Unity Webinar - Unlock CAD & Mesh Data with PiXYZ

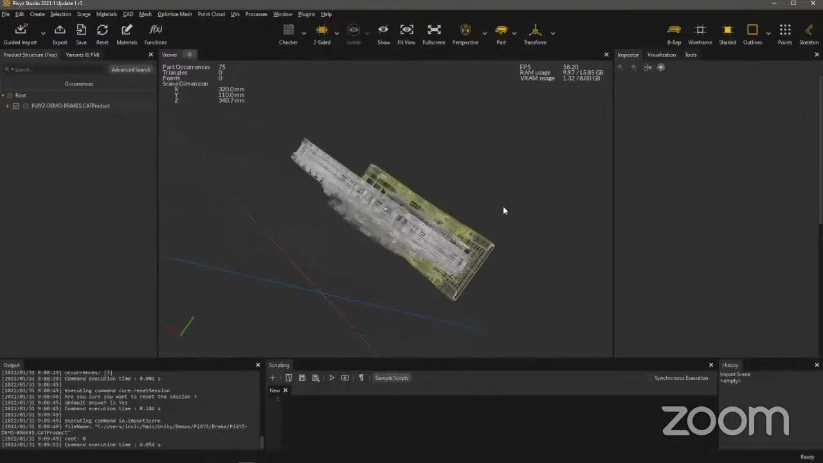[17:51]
triangles, and everything so that we can actually render it. So first things first, you'll notice that on this model itself, it's a bit offset, so we'll fix that in a bit. But I want to draw your attention to some of the metadata that comes with this object. You can see that, as we mentioned before, it comes with things like its part number, its product manufacturing information, things like its owner,